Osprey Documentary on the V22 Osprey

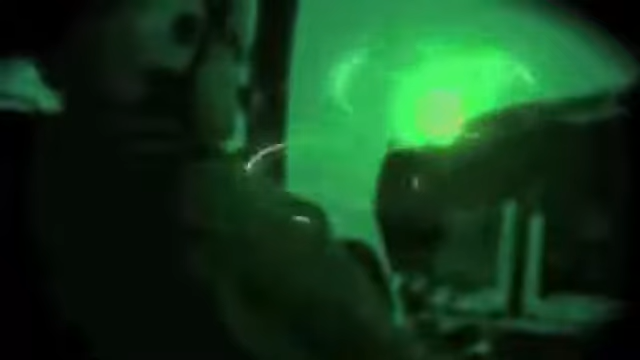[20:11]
From a couple of miles back, Rock saw everything start to go wrong. You could absolutely see what was going on.
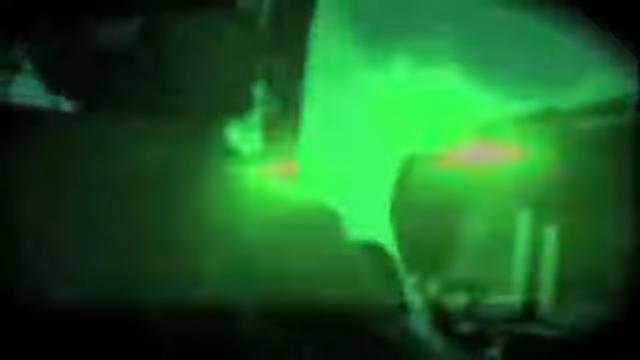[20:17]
We got a little side-view mirror in the cockpit, and the first thing I saw was a reflected flash of that.
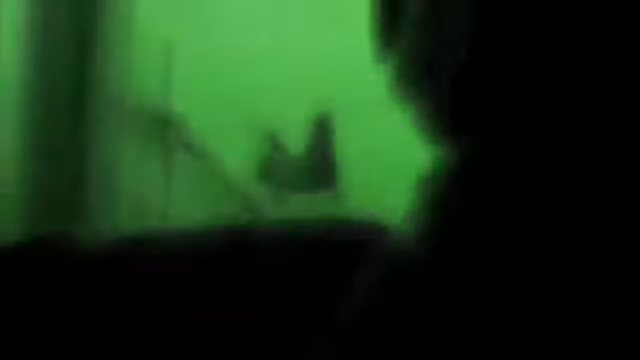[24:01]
but then fire broke out in the back of the helicopter. We tried to put it out, we couldn't put it out.
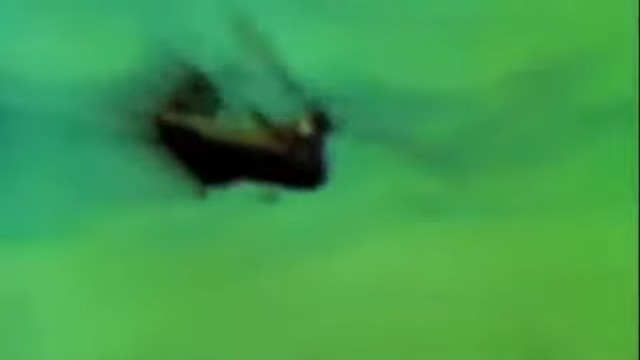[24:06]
Meanwhile, the entire time, the fire's getting bigger and bigger and bigger.